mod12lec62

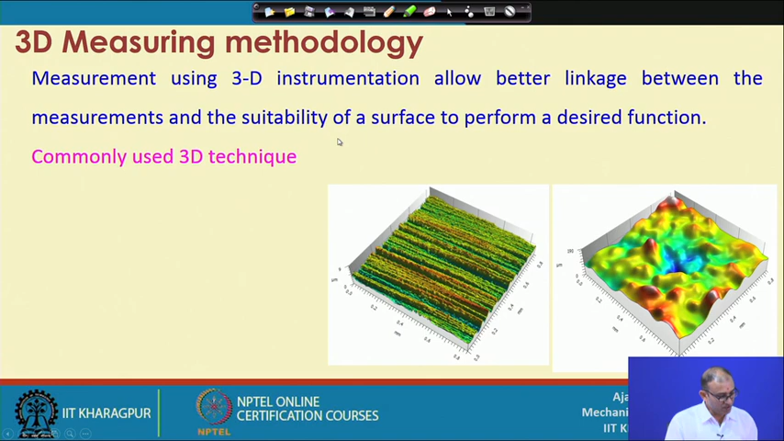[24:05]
So, that is why 3 D measurements are much better what are the commonly used there are many techniques available right now we are discussing about very commonly used that is the laser confocal microscopy you take the you take the image at a different different height and then actually you combine all the things interferometry ways.